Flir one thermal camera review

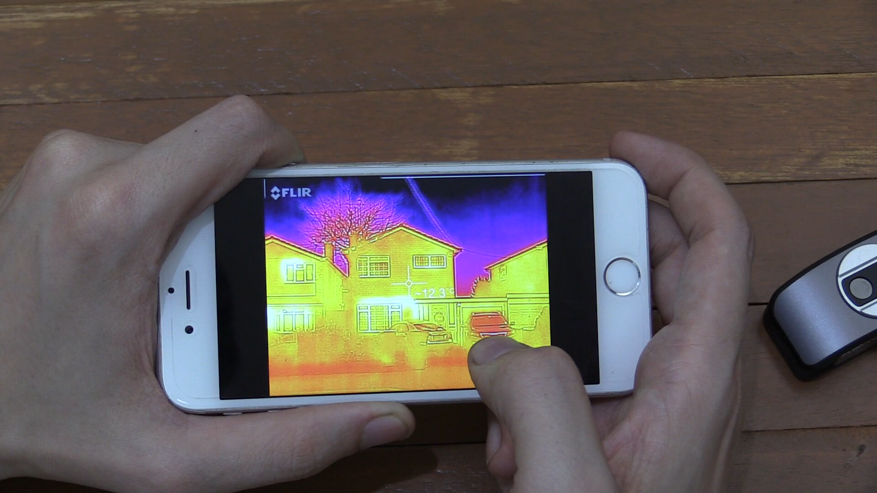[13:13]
So, that's something you'd probably want to take a closer look at because you could be increasing your electricity bill, your heating bill, gas bill by losing a lot of heat there. So, very useful for that kind of thing.
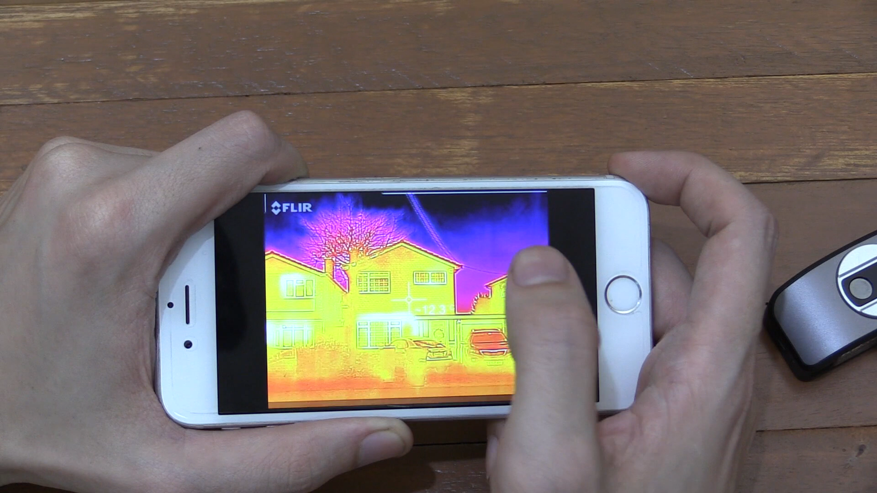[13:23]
It's also useful inside to find where you might have drafts around windows and so on.
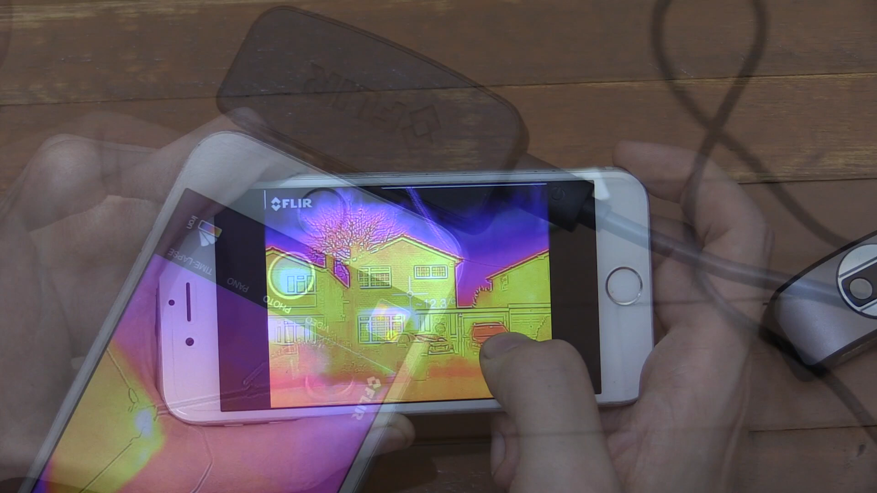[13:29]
Now, do you remember earlier I mentioned that you can charge the Floor 1 at the same time as using it?
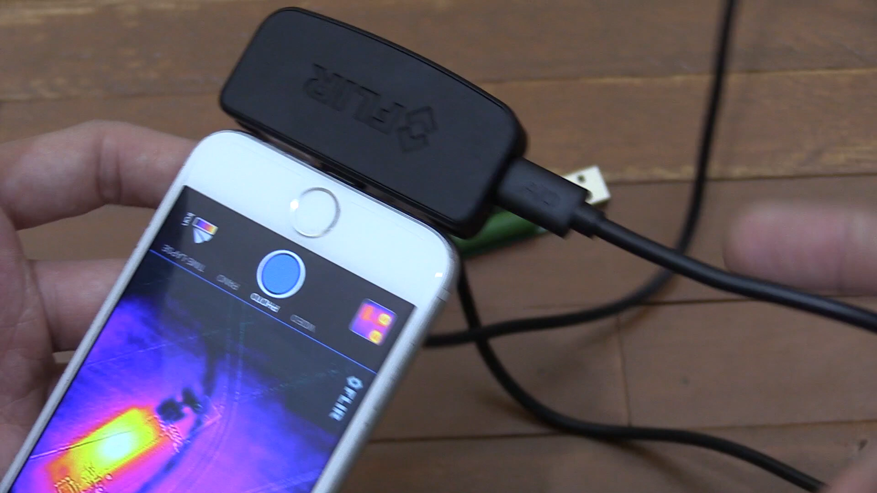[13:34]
Well, that's useful because my battery's died. So, I'm having to run it from a power bank right now.
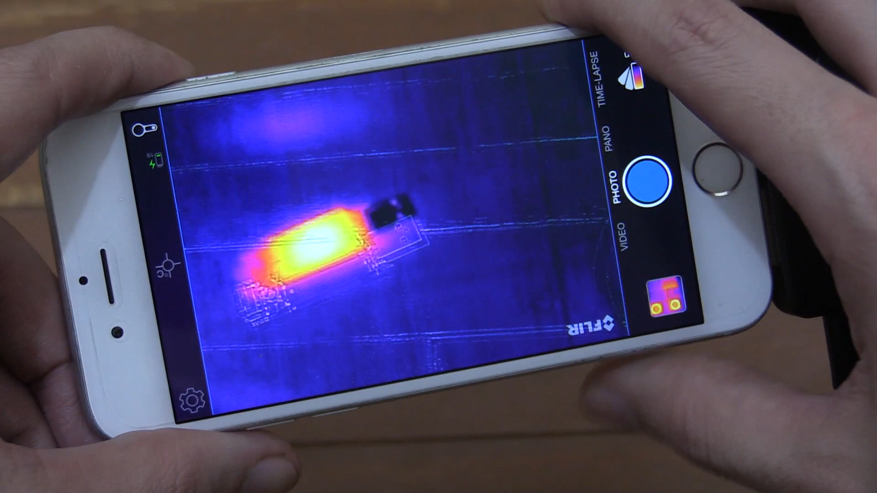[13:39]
So, if I point it at this USB dummy load, you can see that there is a lot of heat, but the two images don't match up very well.
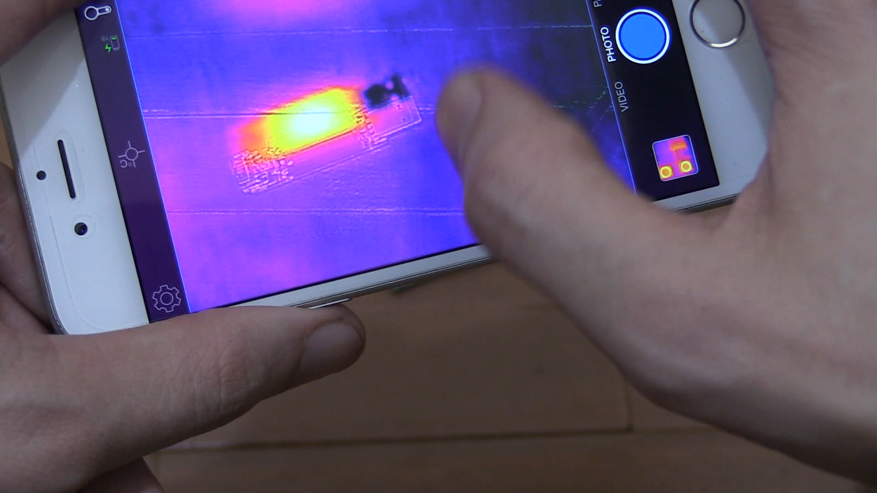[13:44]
So, if I hold down my finger here,
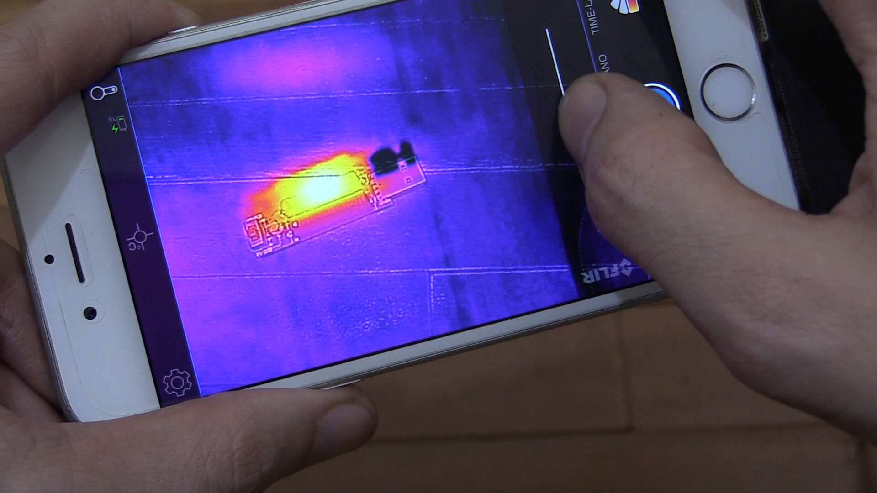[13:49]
I can then bring up this slider and I can adjust the two cameras so that they actually line up much better. Now, I could take a photo of that.
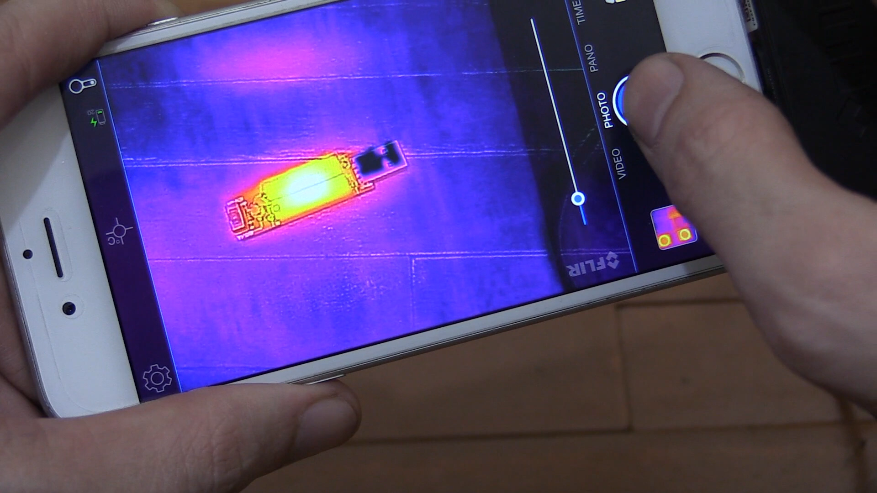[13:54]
Now, you do have various different color schemes you can choose from.
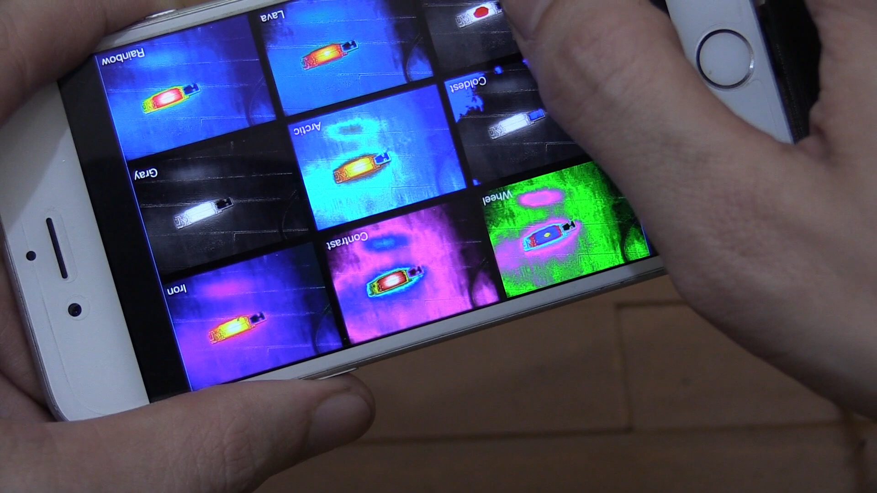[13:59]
For instance, you can do Hottest which will just show you the hottest thing that's in the image.
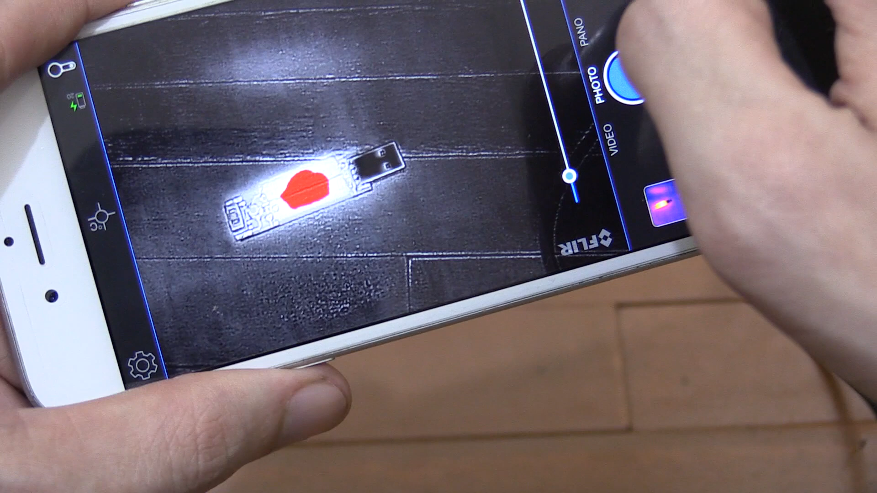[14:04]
Or, you could do Coldest or you can do various different types basically.
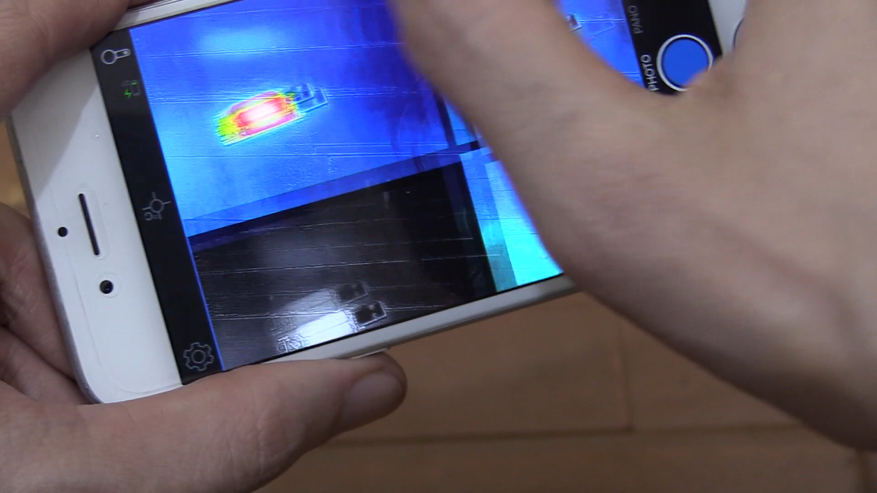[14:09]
But, it doesn't actually matter which one you take a picture in. For instance, if I take a picture like this and then load it up,
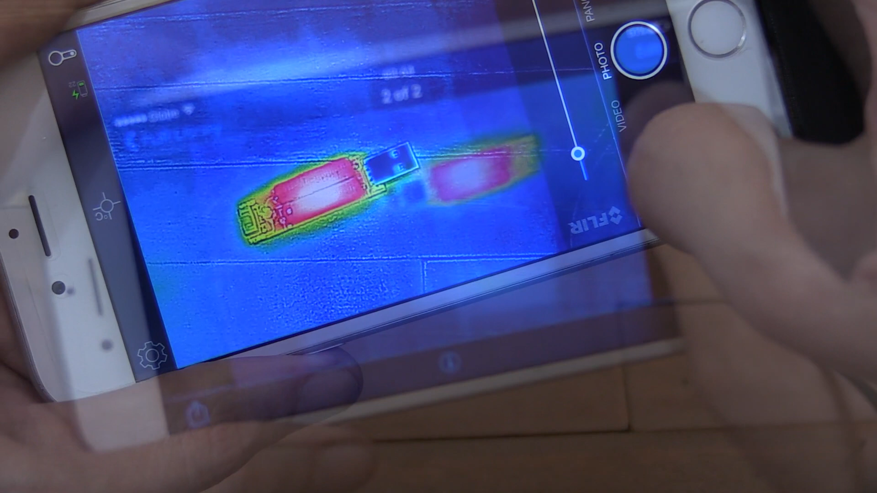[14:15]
you can see that I can hit Edit and then I can actually change it.
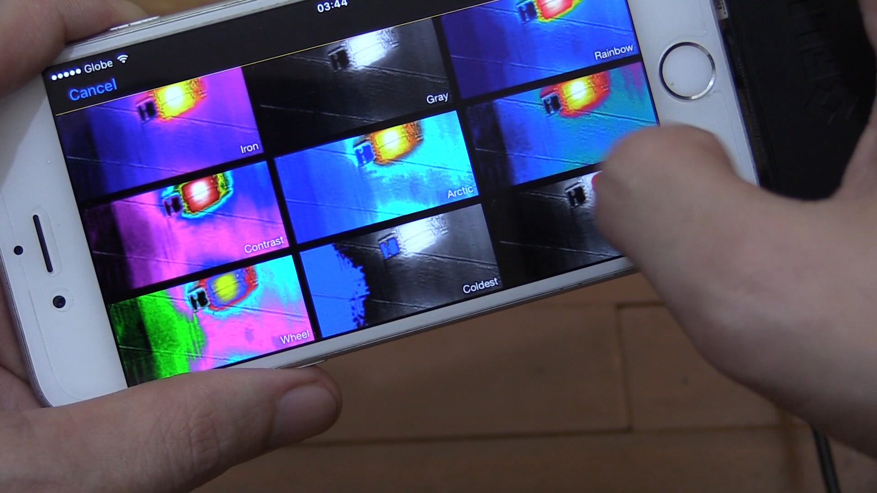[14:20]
So, I can change it to whatever was hottest or I could change it to, I don't know,
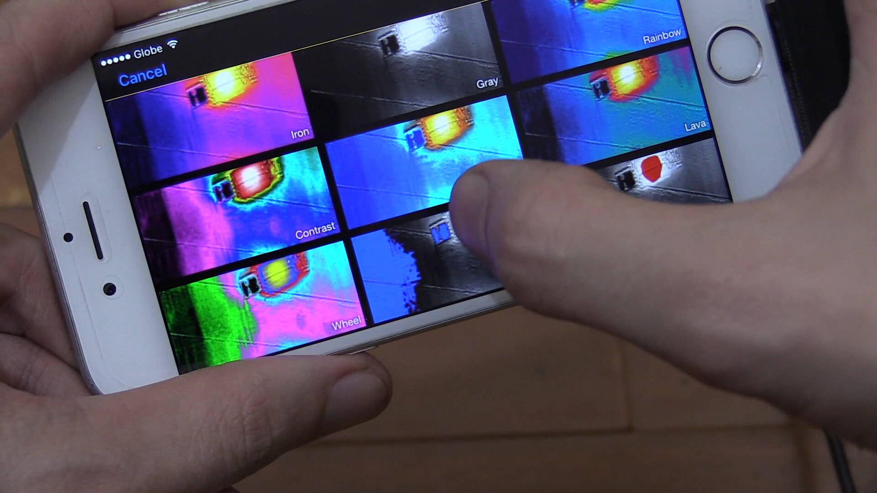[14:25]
let's say Coldest which is the USB part of it here and the table itself.
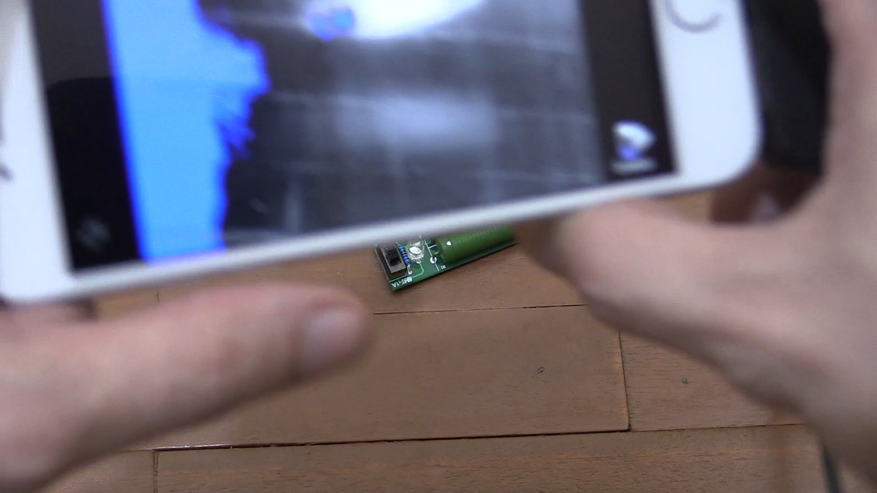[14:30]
So, it doesn't matter which color scheme you actually take the picture in because all the thermal data is saved within the image itself.
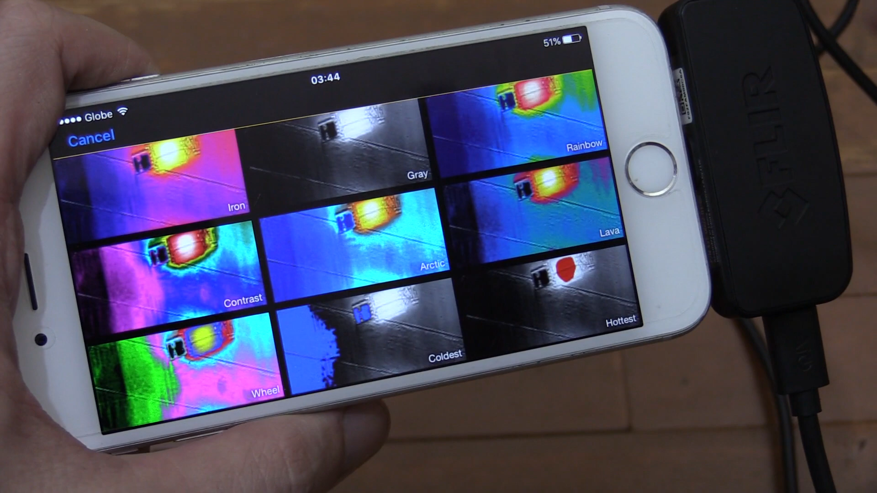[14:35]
So, you can come back and play with that later.
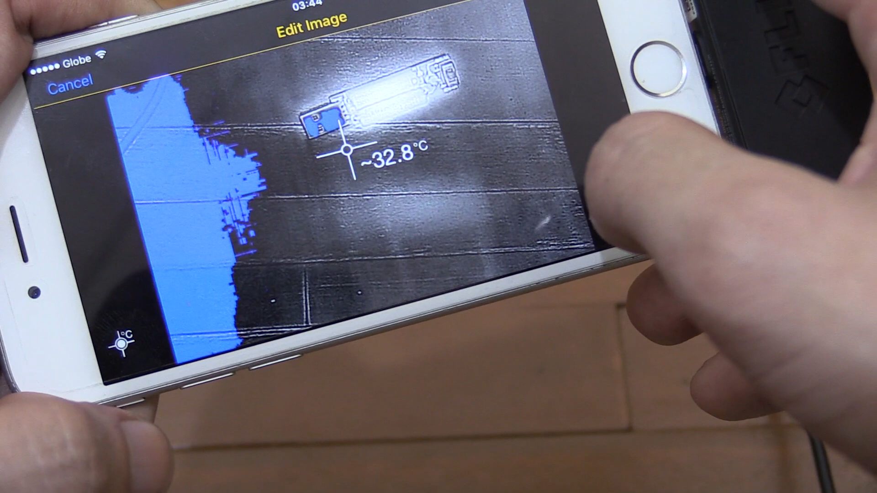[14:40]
Another useful thing about that is that you can actually turn this on and you can see what the temperature was at each point.
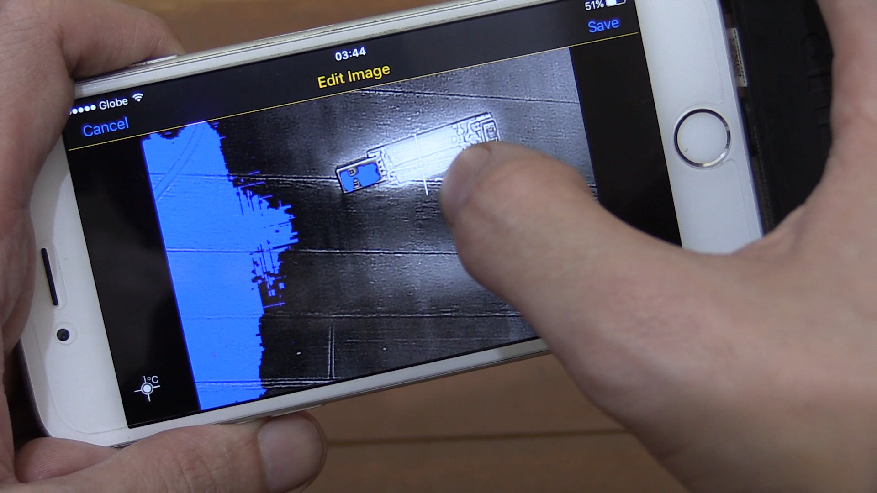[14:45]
So, we can see that the resistor was at around 45 degrees Celsius while the table is at around 32.